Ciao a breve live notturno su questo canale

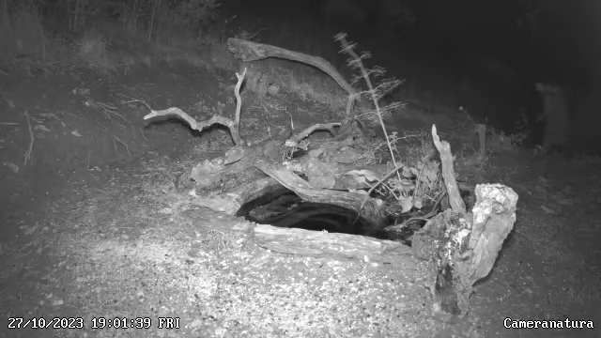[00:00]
Ciao ragazzi, è entrata la modalità notte e quindi mi vedrete in bianconia. Qui come fate caso ho tolto dei rami e dei tronchi perché ho lasciato più libertà e spazio agli animali. Ho lasciato questo tronco qui con i pellet del mio cane, della volpe, e ho lasciato un po' di graniglia mista degli uccelli.